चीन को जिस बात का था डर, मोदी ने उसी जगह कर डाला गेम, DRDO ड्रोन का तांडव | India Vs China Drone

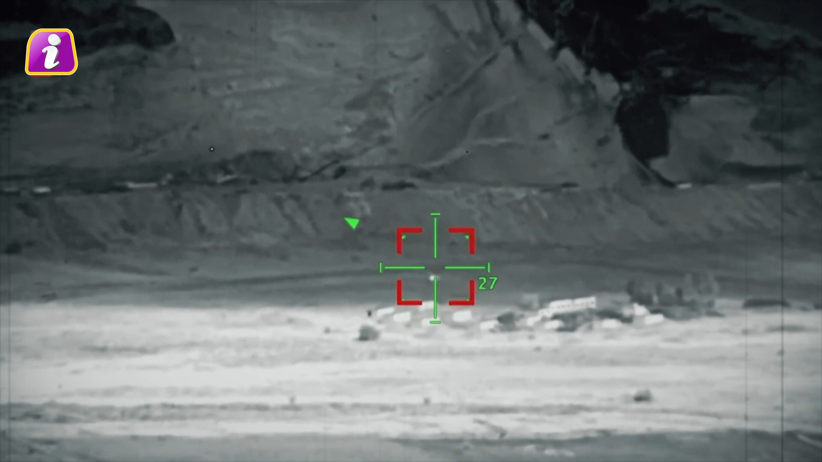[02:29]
सिचुएशनल आवेरनेस डिवाइस है जो टार्गेट एरिया को स्कैन करने की श्रमता के साथ-साथ
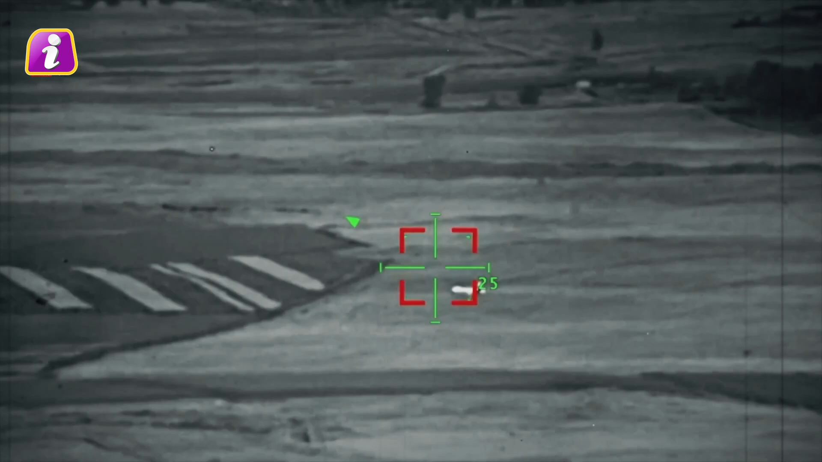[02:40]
टार्गेट
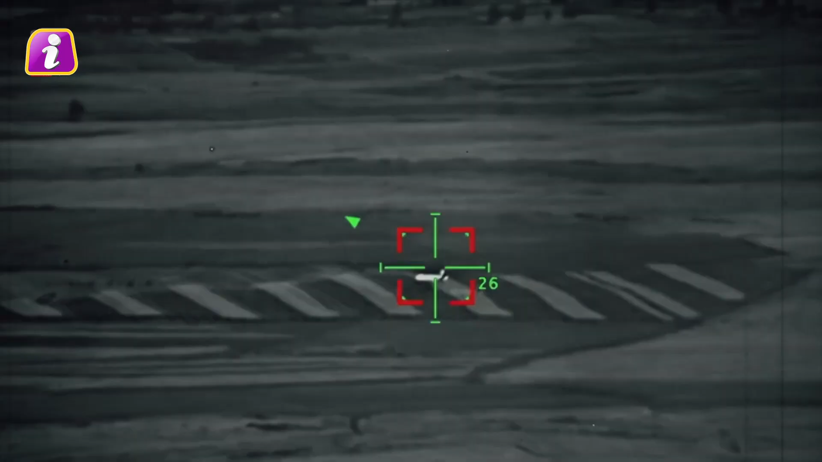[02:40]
की 3D स्कैन इमेज भी देता है आर्पी एवी डिवाइस को सिचुएशन